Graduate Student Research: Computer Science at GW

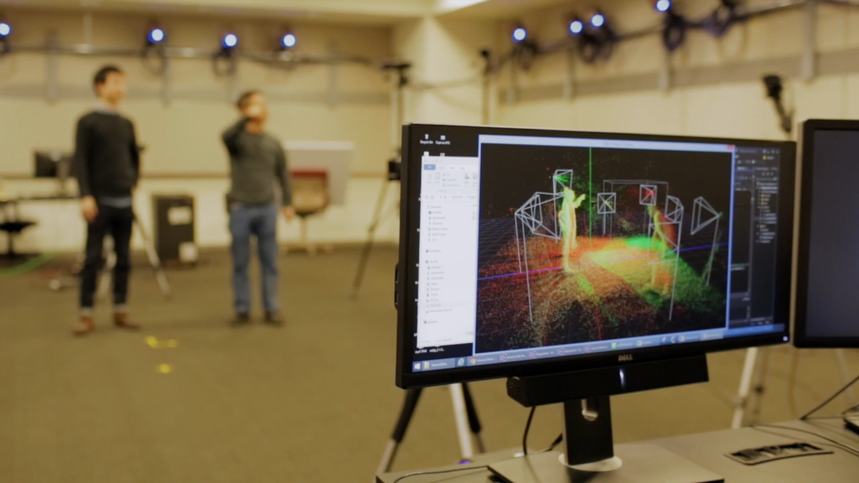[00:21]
primarily of humans, moving, and it has a variety of different uses.